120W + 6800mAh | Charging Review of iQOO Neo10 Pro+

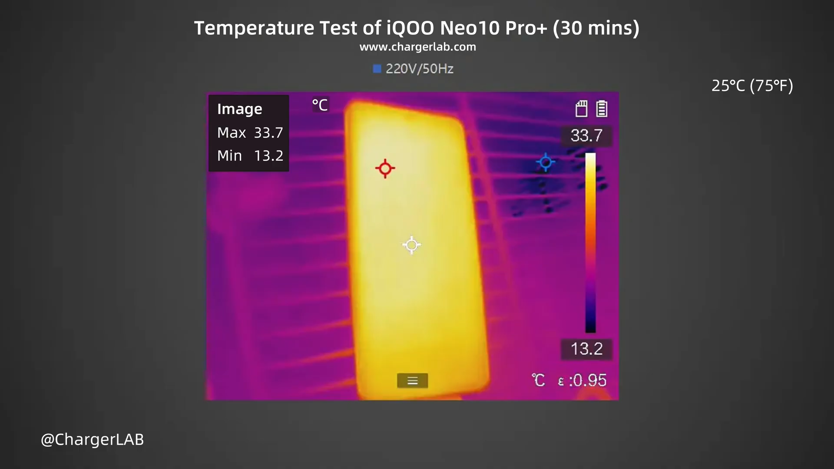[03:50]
On screen: max 33.7°C, min 13.2°C, scale top 33.7°C, scale bottom 13.2°C
The back is 36.5 degrees Celsius. After 30 minutes, the maximum temperature on the front is 33.7 degrees Celsius. The back is 34.1 degrees Celsius. During charging for 30 minutes, the temperature is between 33.7 and 36.5 degrees Celsius.